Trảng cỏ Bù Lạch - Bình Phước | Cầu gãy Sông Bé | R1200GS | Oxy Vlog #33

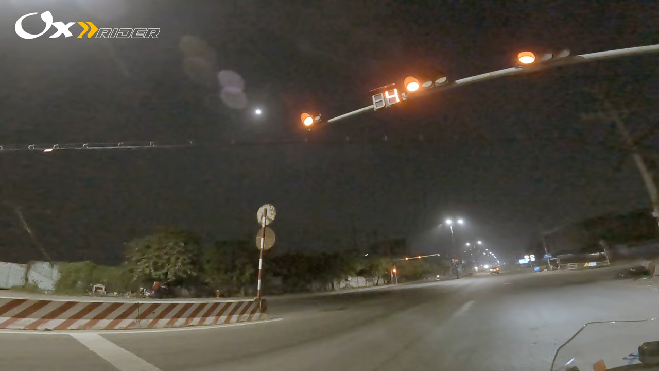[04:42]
nó không khí nó mát mẻ. Mấy lần trước mình đi đi đến gần đến Gia Nghĩa sương mịt mù luôn, sương mây mịt mù luôn, nên là đi hướng như này nó mát mẻ hơn. Vào thành phố mới Bình Dương đây rằm hay sao, mình như rằm hả, trăng tròn quá.
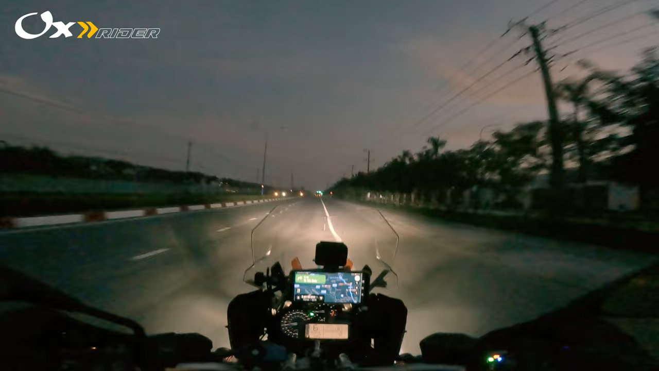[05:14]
Đường này thì xe tải nhiều tại nó khu công nghiệp mà. Đến đây mà thấy nó mát lạnh nè.